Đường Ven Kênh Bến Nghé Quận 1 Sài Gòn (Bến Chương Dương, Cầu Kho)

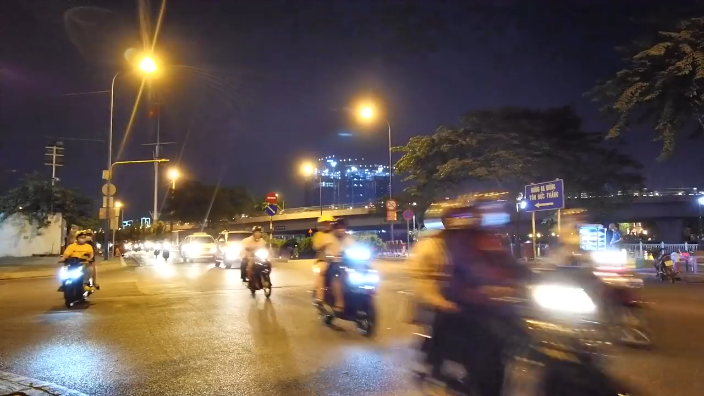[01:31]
Em xin chào tất cả cô chú anh chị và các bạn, và tiếp tục dạo quanh Sài Gòn về đêm ngày hôm nay. Em mời cô chú anh chị và các bạn chúng ta cùng đi dạo trên một con đường mà nơi đó rất là khác so với ngày xưa, và hầu như là khác 100% luôn.
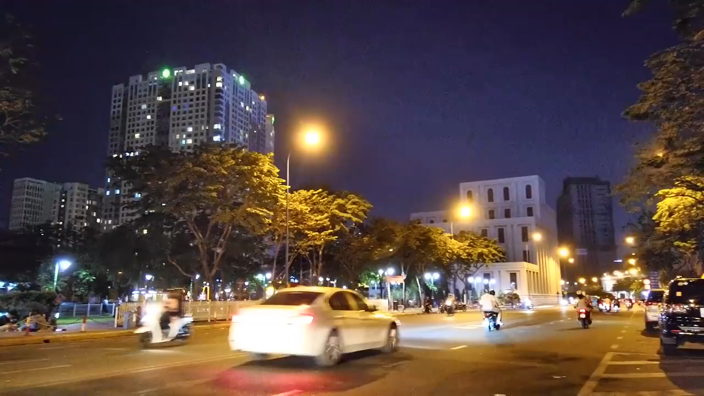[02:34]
Và trước mặt chúng ta đó là cái tòa nhà điều hành của hầm vượt sông Sài Gòn đó, hầm Thủ Thiêm đó, có nhà tòa nhà trắng trắng đó ha. Và chúng ta hành trình của chúng ta sẽ đi từ đây cho đến chợ Nancy, khu cầu Kho, nối liền hai bến,
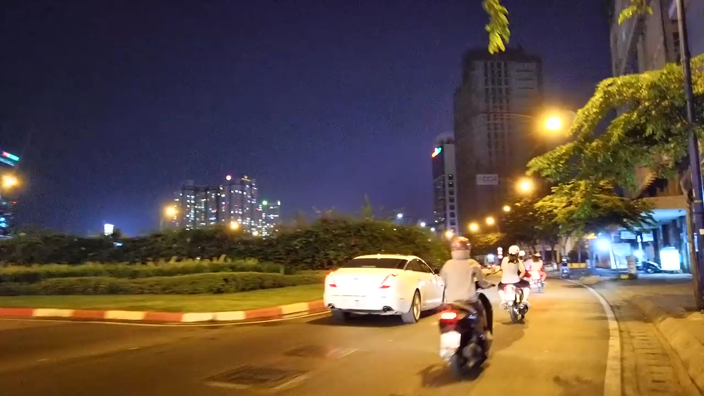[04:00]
Và khu này có rất nhiều cơ quan của ngày xưa nhưng mà ngày nay thì không còn nữa ha. Đó, phía sau những cái hàng cây bên tay trái đó là hầm Thủ Thiêm đó.
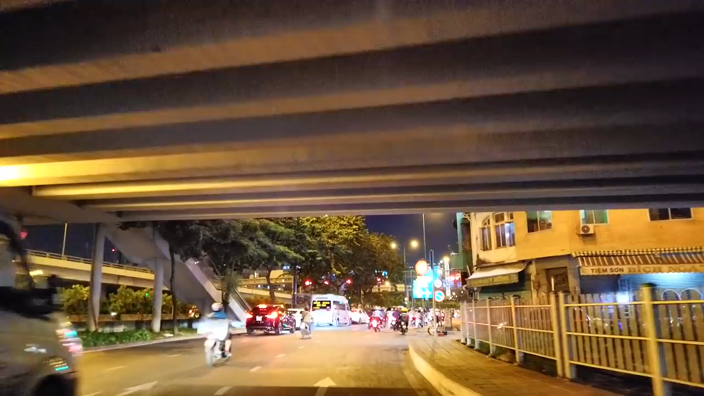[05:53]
Và chúng ta đến đây là bến Trương Dương, và nơi đây là chợ Trái nè. Trước mặt sau lưng chúng ta đó là cái cầu Cam Mét mình vừa đi qua đó. Sài Gòn về đêm thì lúc nào cũng lên đèn sáng sủa,
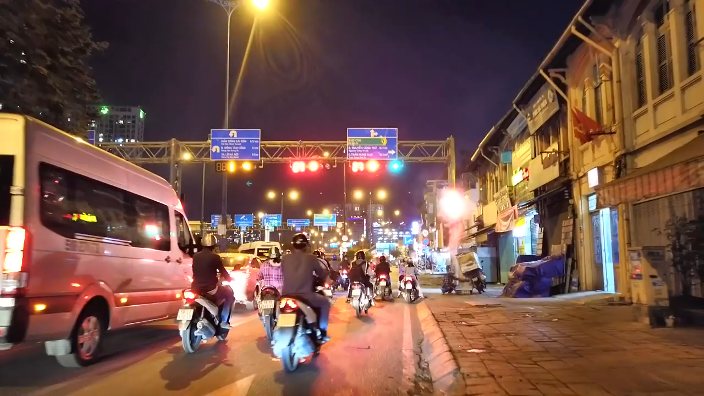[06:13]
còn ở những cái khu Phú Mỹ Hưng đồ đó thì hơi tối.
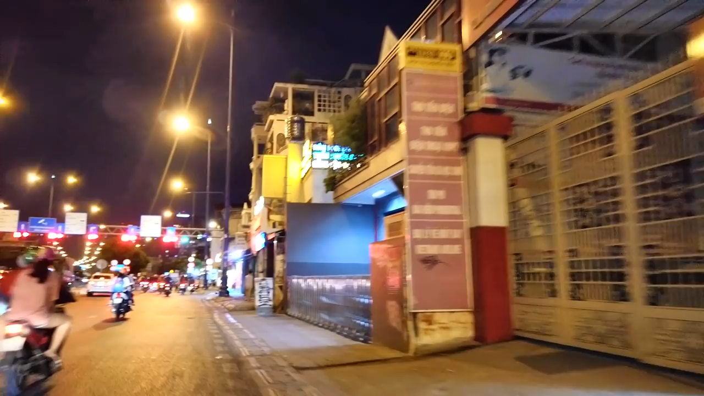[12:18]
Và đến đây là khu vực cầu kho, đi tới tí thì có hãng nước ngọt Trương Dương.
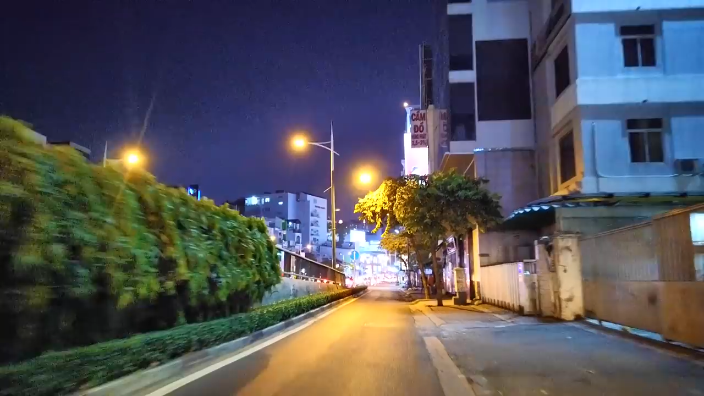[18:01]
Em nói nhầm. Trời, con đường Nguyễn Văn Cừ, Cộng Hòa. Em nói nhầm là đường Nguyễn Biểu nè. Tới đây mình sẽ quẹo trái để đi dưới chân cầu Nguyễn Văn Cừ nè, con đường Cộng Hòa của ngày xưa nè.
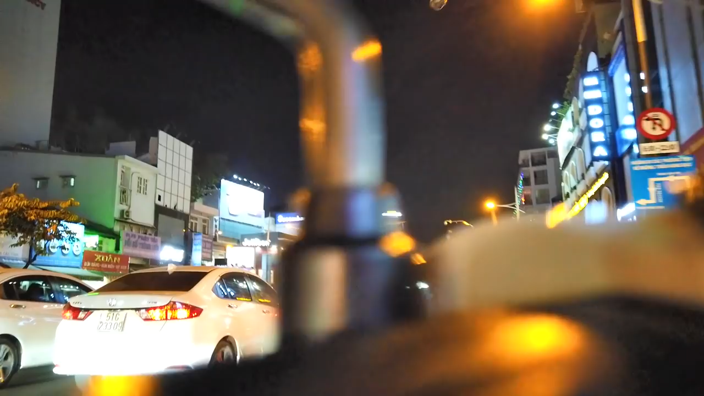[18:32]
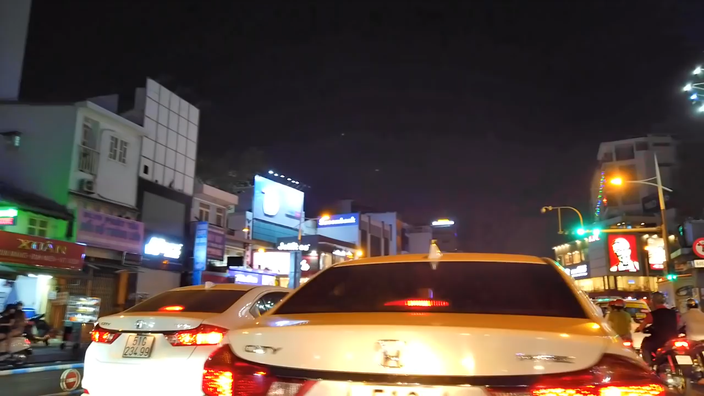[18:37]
Từ nha, đường đông quá. Nó thẳng hướng này chúng ta sẽ đến ngã 6 Cộng Hòa nè, nơi đó có
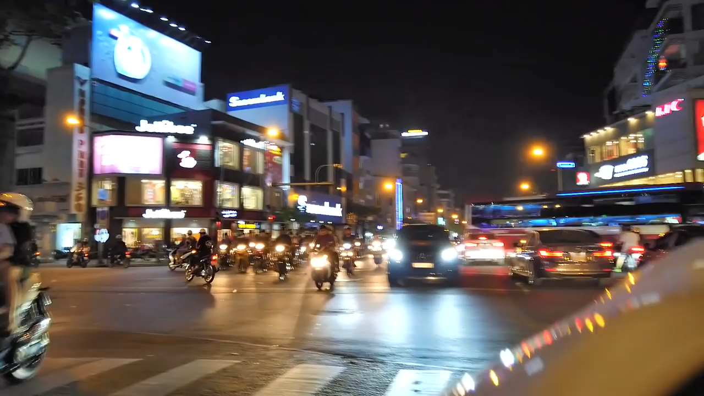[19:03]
đường Phạm Viết Chánh, rồi Nguyễn Thị Minh Khai, Lý Thái Tổ, Hùng Vương, Trần Phú. Rồi chúng ta vòng quay lại rồi.
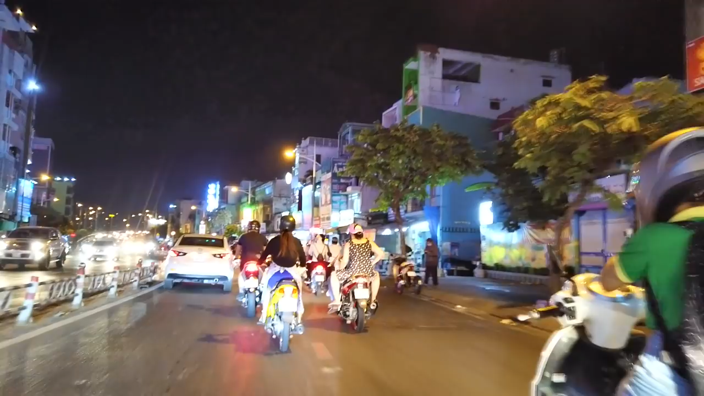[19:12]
Nếu mà đi thẳng lên cầu luôn là mình sẽ qua quận 8 luôn đó, Bình Chánh luôn đó. Và có thể qua tới quận 7 luôn, nhà bè luôn. Nhưng mà mình sẽ chạy ở dưới chân cầu nha.
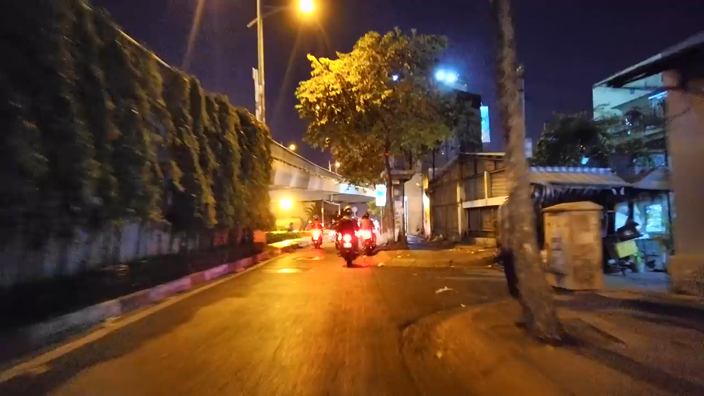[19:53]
Nhà máy điện chợ quán, nhà đèn chợ quán. Tới đây nếu mà mình quẹo phải thì mình sẽ đi về chợ lớn. Ở đây cái đèn đỏ khá lâu, 99 giây luôn.
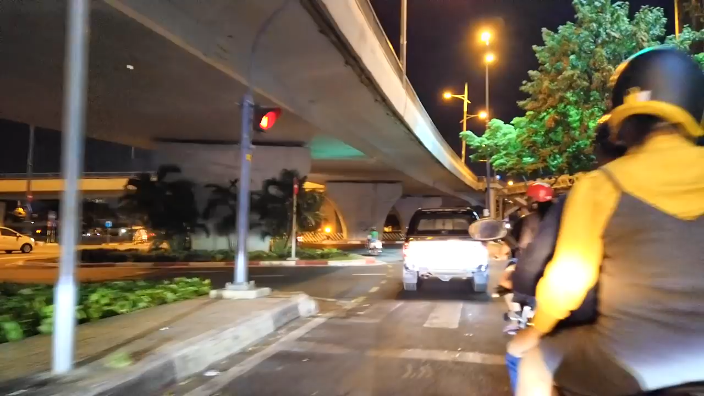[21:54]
ta sẽ quẹo chỗ trái nha.
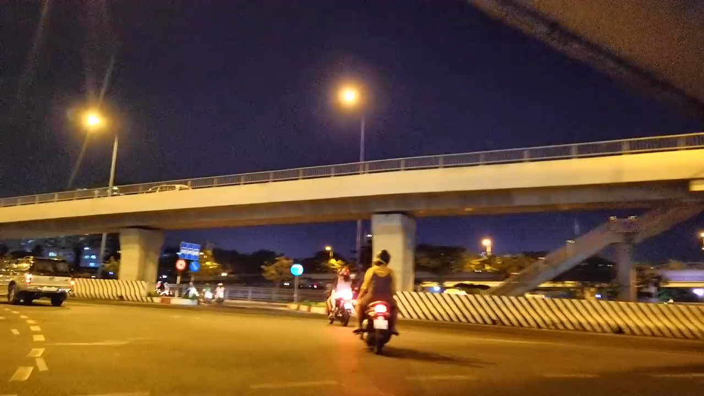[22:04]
À, chỗ này rất là dễ chạy lộn nè. Mình nhìn qua bên kia đó là con đường Bến Văn Đồn, với ngay khu đó là cây cầu Kiệu,
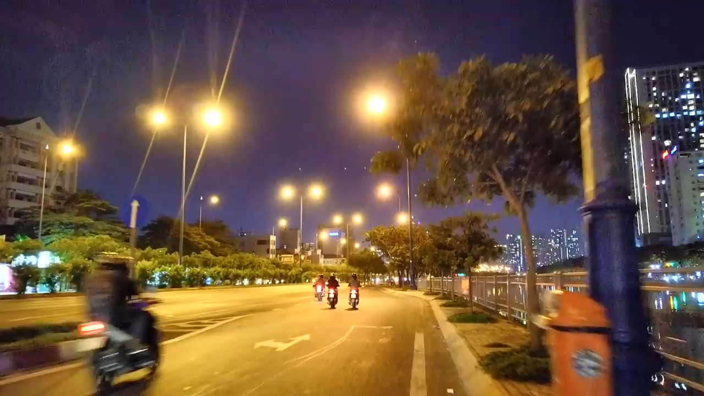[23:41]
giáp giữa bến Trương Dương và bến Hàm Tử đó. Để cho anh chị bạn xem dòng kênh rất là đẹp luôn.